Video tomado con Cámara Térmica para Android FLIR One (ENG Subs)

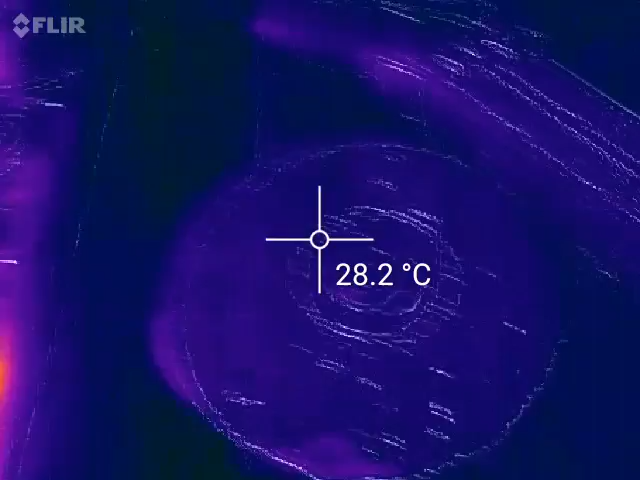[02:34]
On screen: spot 28.2°C
A ver Merlin. Bueno, qué temperatura tenés.
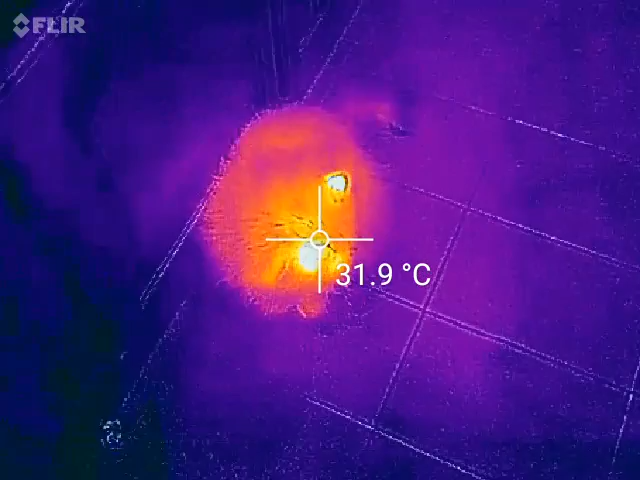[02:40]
On screen: spot 31.9°C
En la oreja. 33 grados. Está frío Merlin.
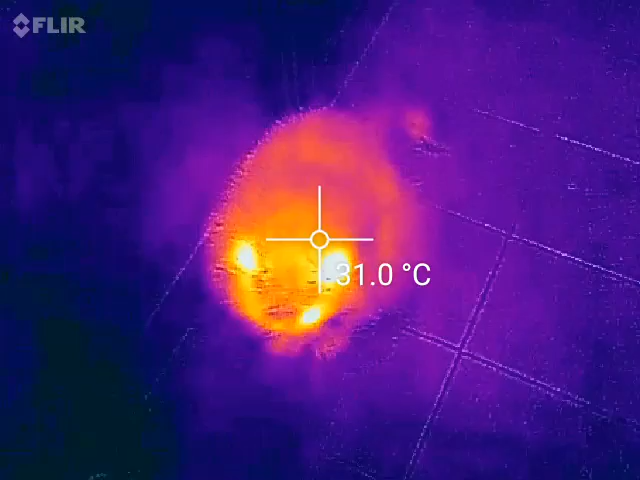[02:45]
En los ojos. 31. A ver.
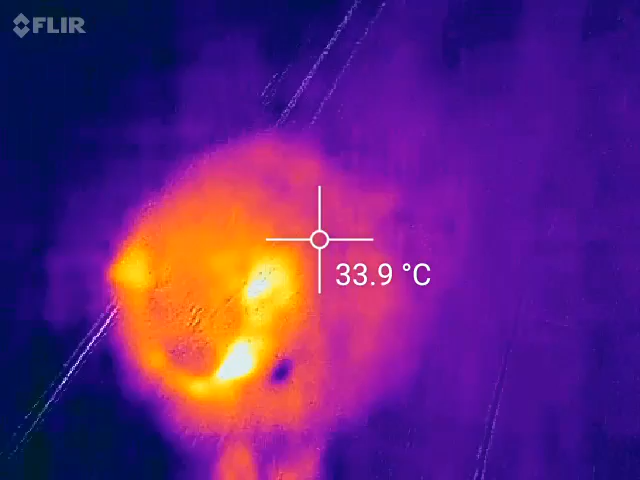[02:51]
On screen: spot 33.9°C
Wow. En el ojito tiene más temperatura.
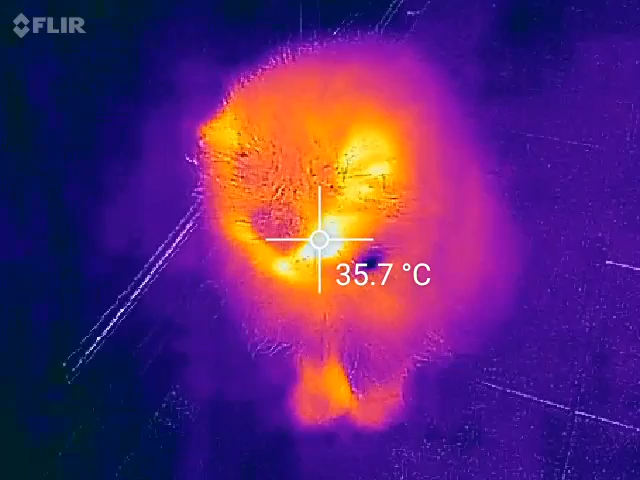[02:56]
On screen: spot 35.7°C
Luego en el cuerpo y eso que tiene un pelaje enorme. Menos.
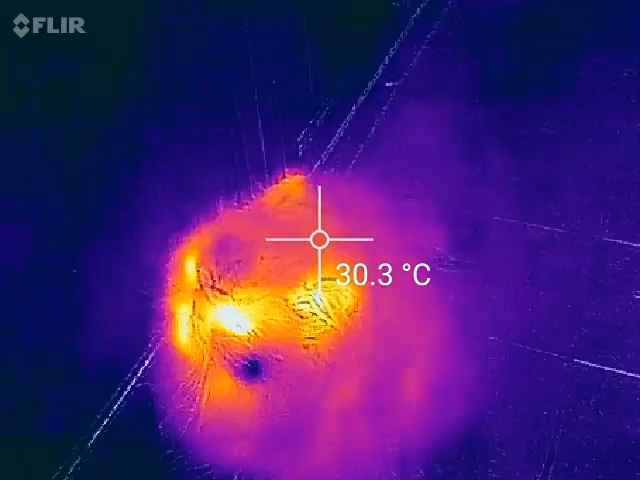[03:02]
On screen: spot 30.3°C
¿Qué pasa de tener la voz tan finita?
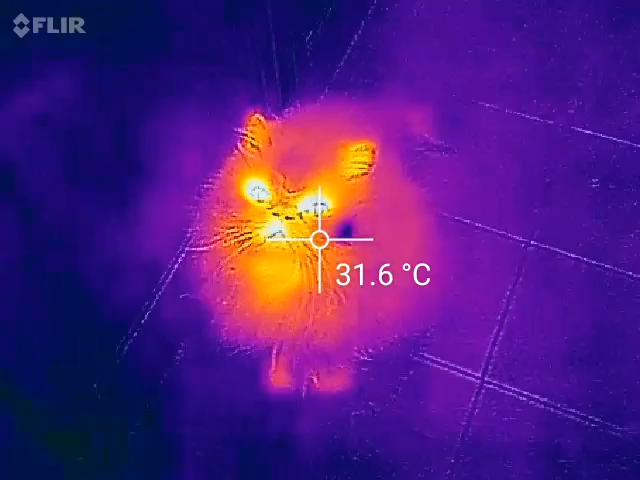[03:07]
On screen: spot 31.6°C
Bueno. Bueno, amigos. Quería mostrarles un poquito.
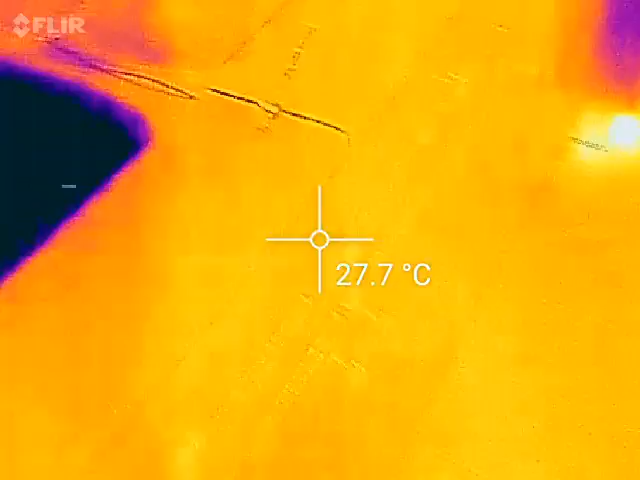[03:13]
On screen: spot 27.7°C
Jugando un poco con la cámara FLIR.
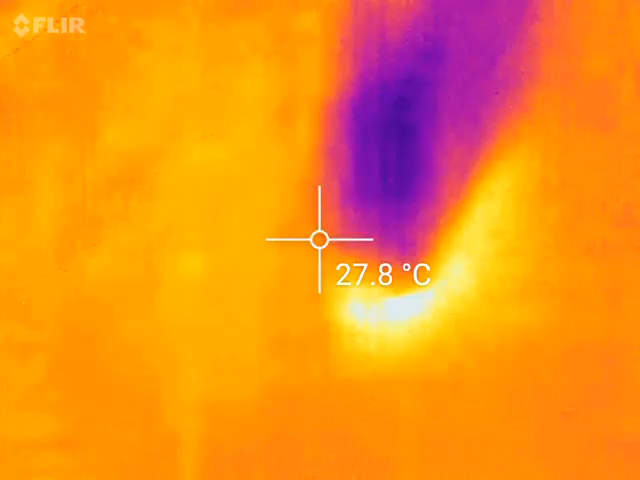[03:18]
On screen: spot 27.8°C
Vamos a ir directo y voy a mostrarles mi rig bajo la cámara.
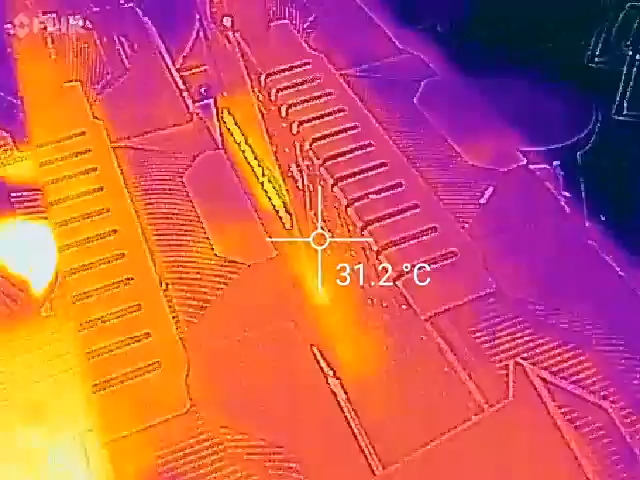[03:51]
On screen: spot 31.2°C
Están entre medio de la SLI a eso.
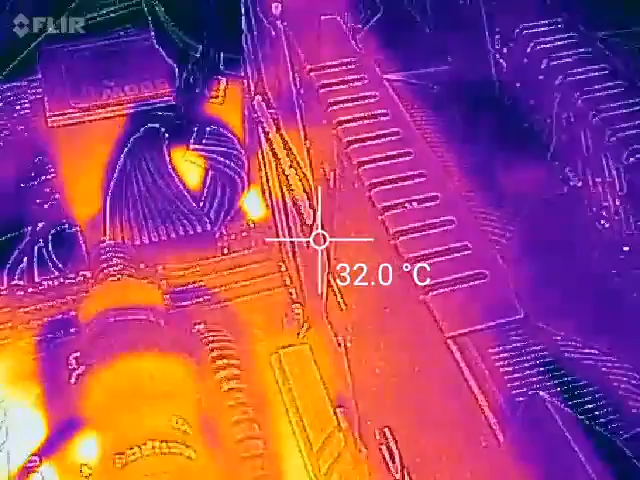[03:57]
On screen: spot 32.0°C
Quitó realmente.
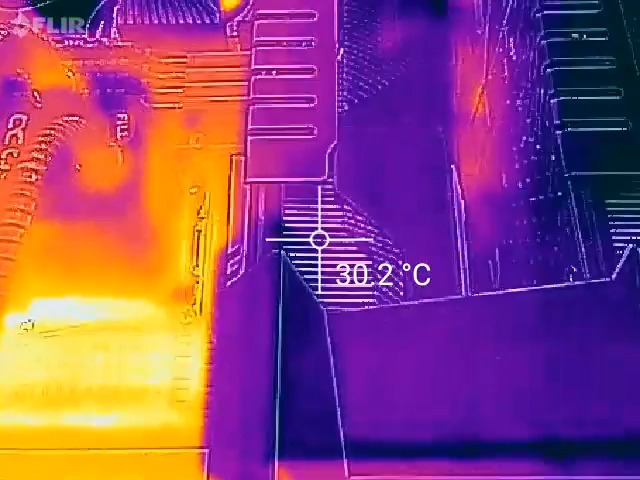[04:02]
On screen: spot 30.2°C
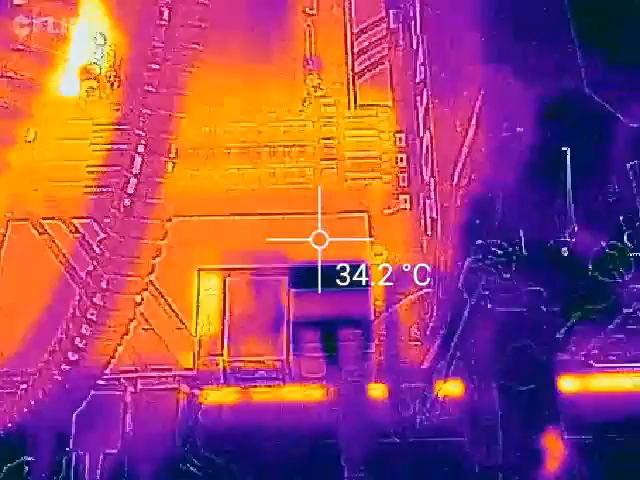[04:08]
On screen: spot 34.2°C
La fuente. Bueno, vamos a ver la fuente de Silverstone de 1500.
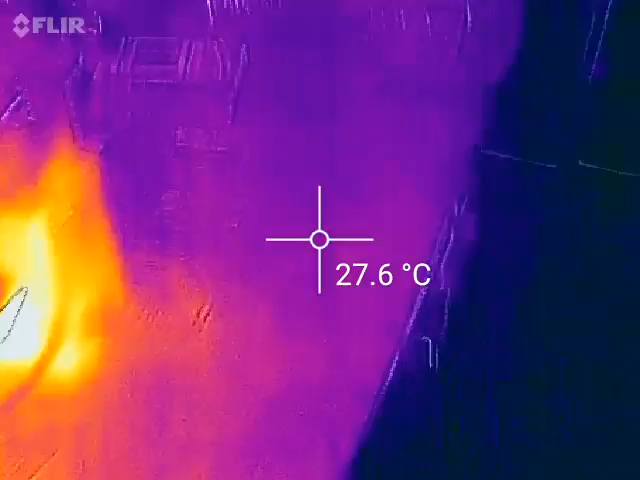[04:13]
On screen: spot 27.6°C
Vamos a contestar.
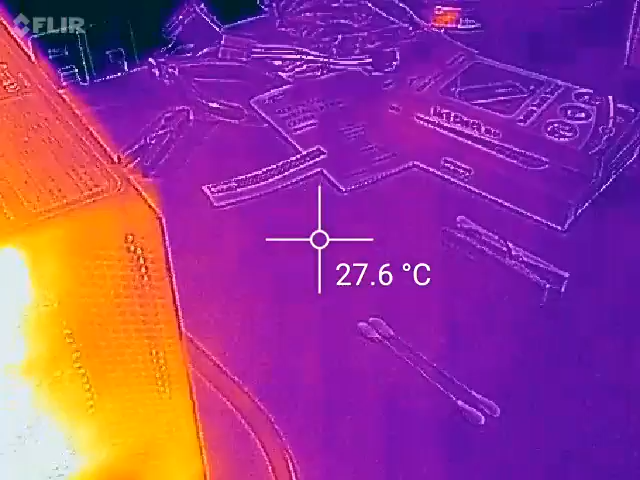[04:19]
On screen: spot 27.6°C
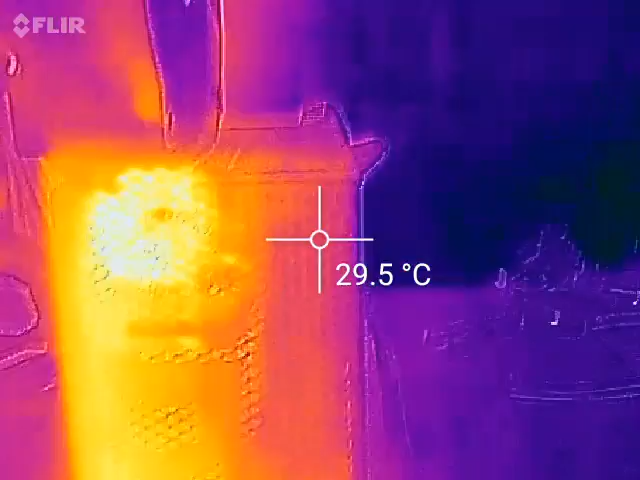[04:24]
On screen: spot 29.5°C
Acá hay un componente que brilla. Vamos a ver.